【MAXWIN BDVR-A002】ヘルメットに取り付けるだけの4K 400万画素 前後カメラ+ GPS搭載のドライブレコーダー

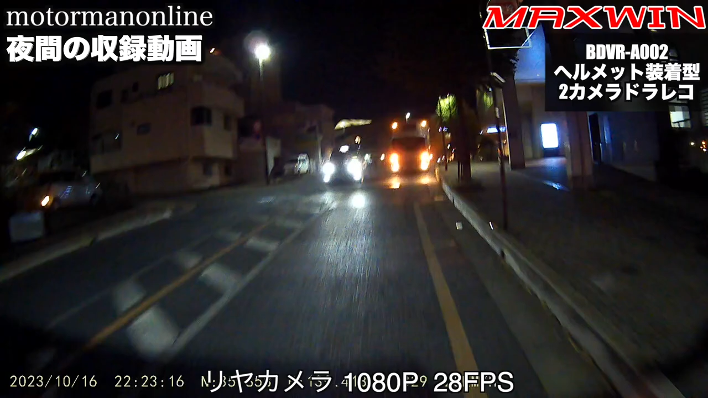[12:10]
続きましてリアカメラ1080p 28fpsの夜間の収録動画になります今後ろにタクシーが来ておりますけれども大きなナンバーの認